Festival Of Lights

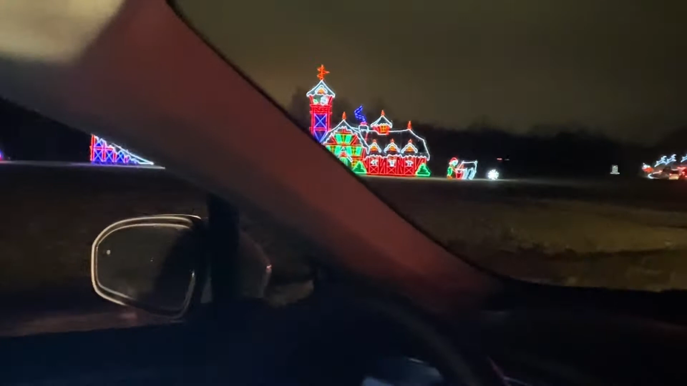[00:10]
And the best part was that like you see everything and you just go drive through how fast or slow you want.